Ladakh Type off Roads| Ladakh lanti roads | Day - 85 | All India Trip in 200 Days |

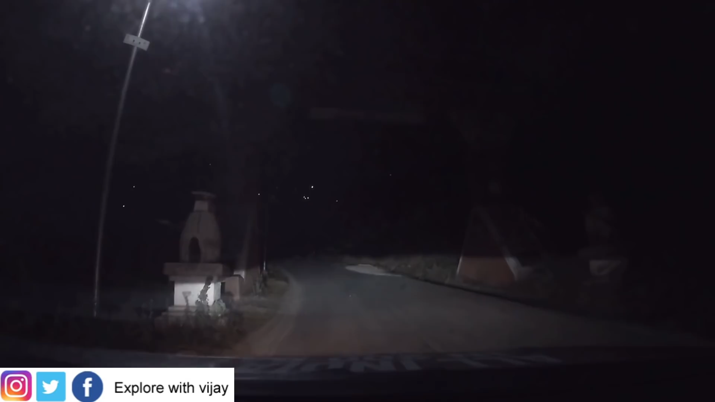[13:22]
లెఫ్ట్లో స్తూపం కనిపిస్తుంది కదా అదేనన్నమాట వెల్కమ్ టు బోమ్డిలా ఇప్పుడే బోమ్డిలా వచ్చాము టైం 6:45 వీడియో అప్లోడ్ చేసే టైం అయిపోయింది టైం 7:30 అవుతుంది ఇక్కడ వీళ్ళకి టైం మన సైడ్ 10తో సమానం అనమాట ఇక్కడ 7 ఆ